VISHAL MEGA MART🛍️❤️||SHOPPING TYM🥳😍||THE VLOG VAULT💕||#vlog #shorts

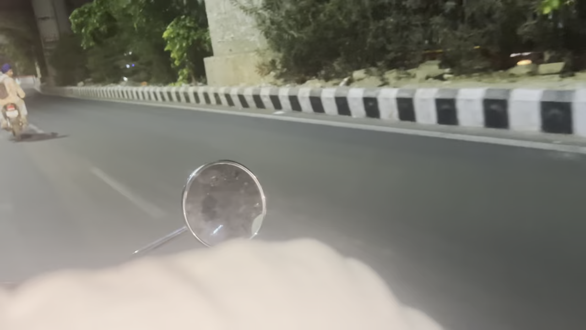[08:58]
तो हम लोग जा रहे हैं वो लोग पीछे और हम लोग हैं आगे, मतलब थोड़ा गैप में चल रहे हैं।
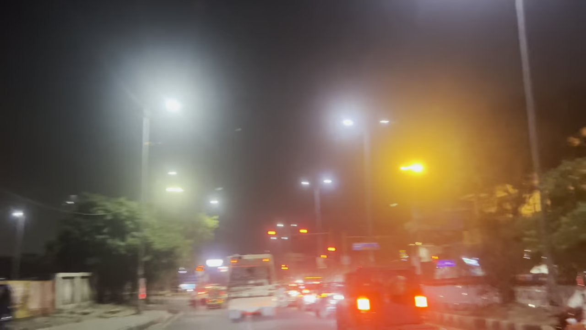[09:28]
रेड लाइट आ गई यार, अब खड़े रहो इधर।